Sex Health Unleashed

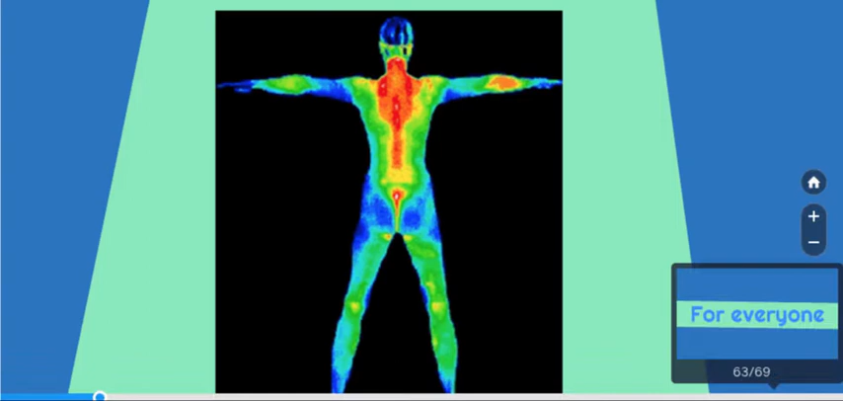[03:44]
We do a whole body thermography and we can see these areas that are lit up are potential areas of problems. After we treat you, we do a follow-up thermography and you can see how it's resolved itself. Not if it resolved itself, we help to resolve.